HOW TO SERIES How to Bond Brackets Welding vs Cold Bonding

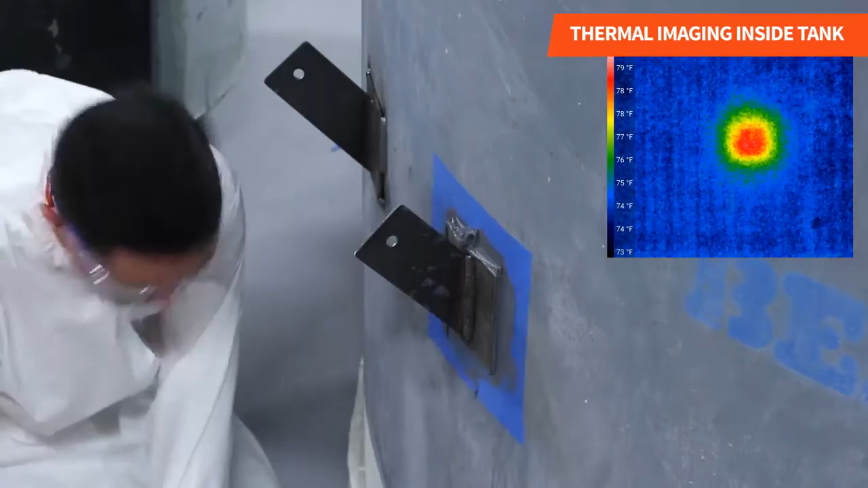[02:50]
On screen: scale top 79°F, scale bottom 73°F
A maximum of 80 degrees Fahrenheit was reached, which is safe for both the tank lining and content. And we removed the masking tape to finish the application.